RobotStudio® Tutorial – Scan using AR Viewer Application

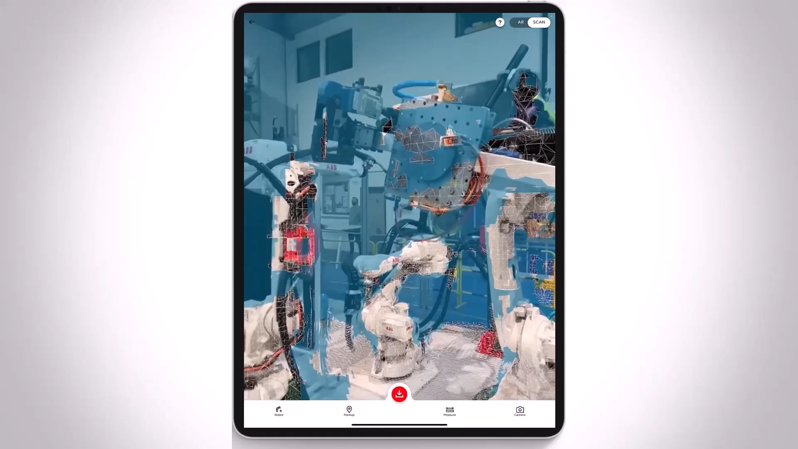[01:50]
Scan quality primarily depends on distance, speed, lighting, and texture.
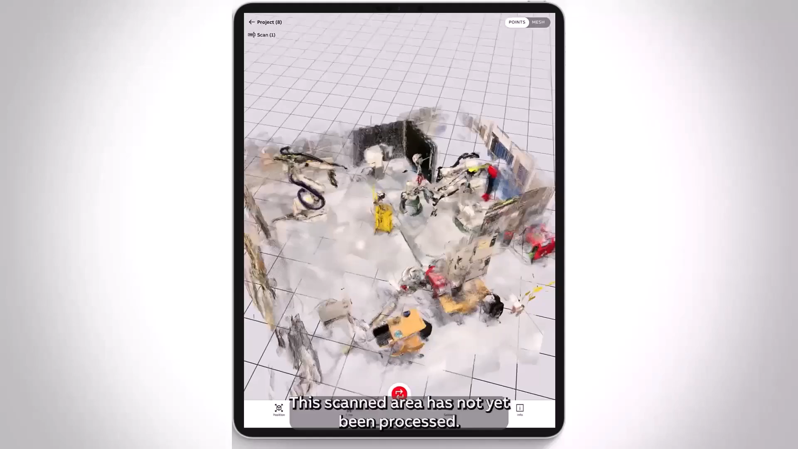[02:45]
This scanned area has not yet been processed. It needs to be converted into a mesh to achieve higher quality and resolution.
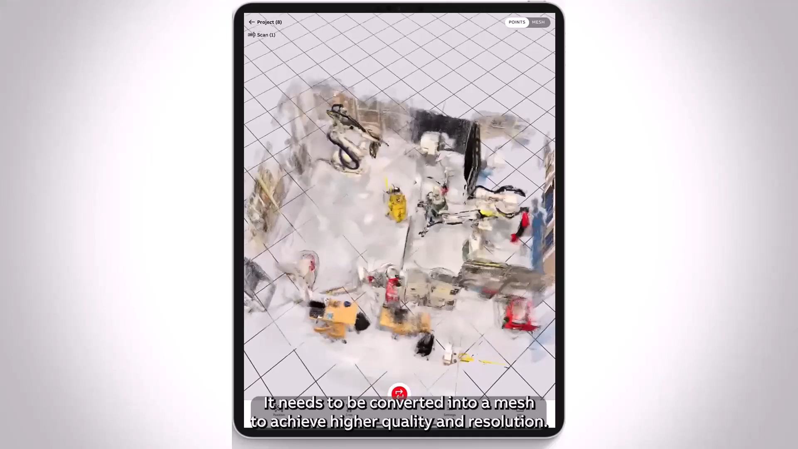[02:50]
A mesh is a collection of vertices, edges, and faces that define the shape of a 3D object.
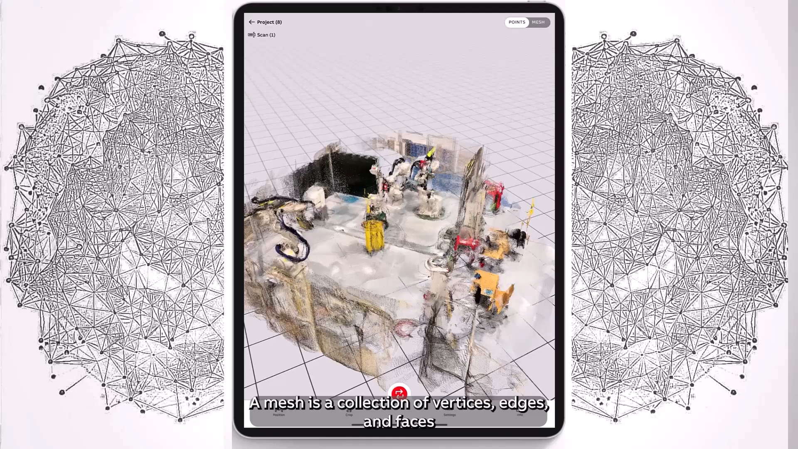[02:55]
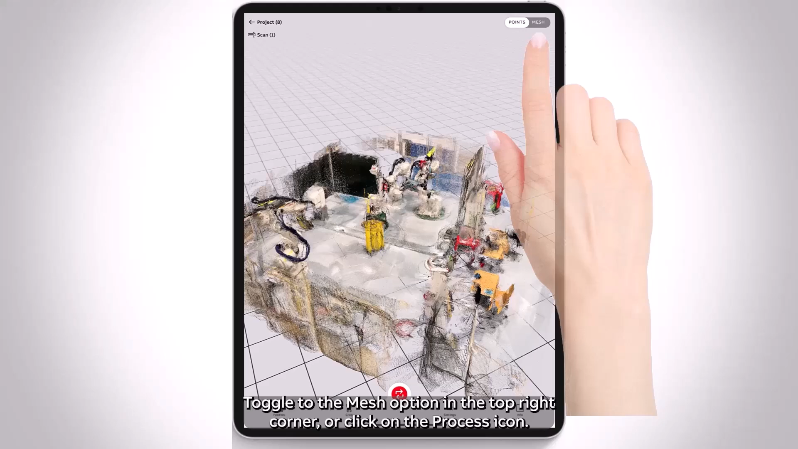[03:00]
Toggle to the Mesh option in the top right corner or click on the Process icon.
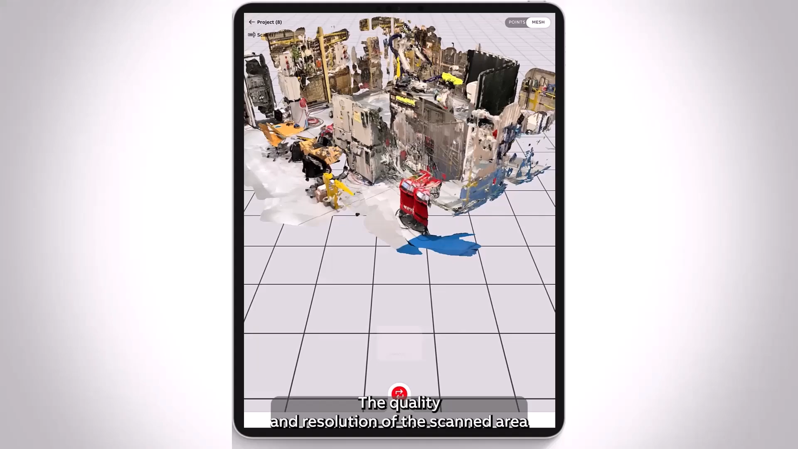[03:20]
The quality and resolution of the scanned area have significantly improved after being processed into a mesh.
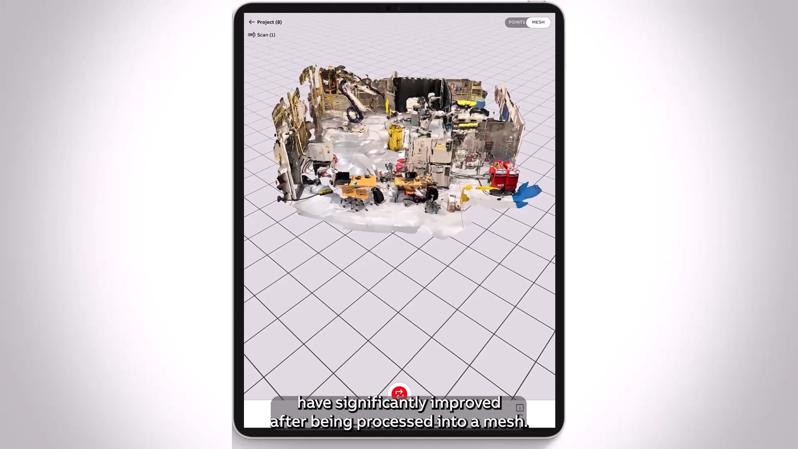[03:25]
Please note that processing the raw scanned file is essential to enable us to share it for further development.
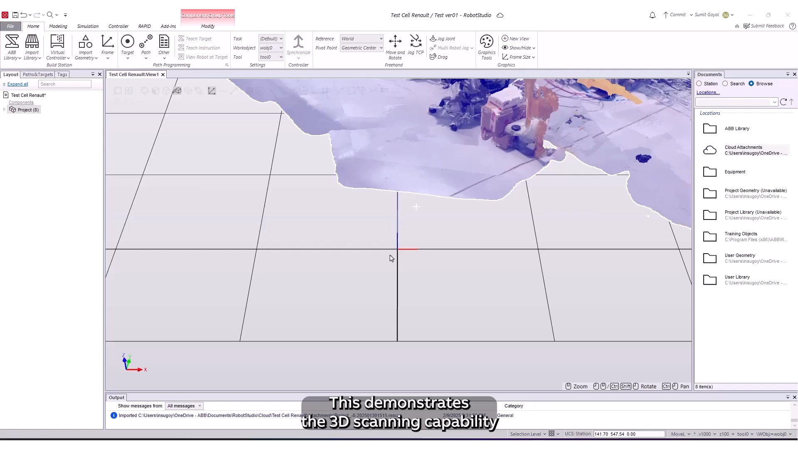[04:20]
This demonstrates the 3D scanning capability within our Robot Studio AR Viewer application,
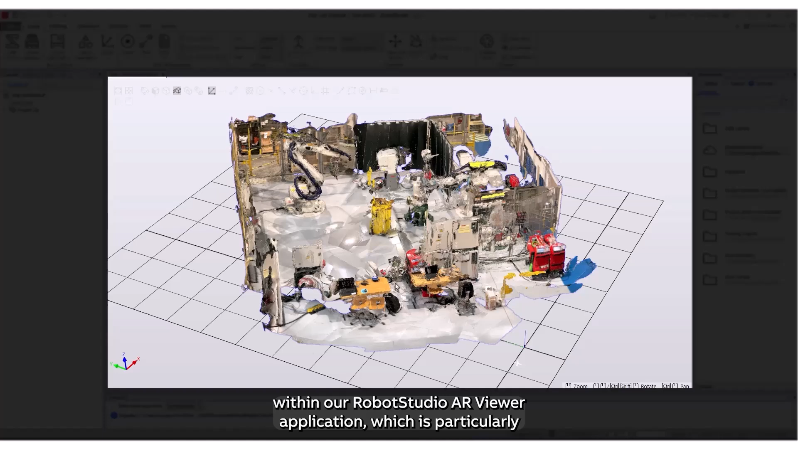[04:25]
which is particularly beneficial for developing new solutions in Robot Studio, especially for replacement or brownfield projects.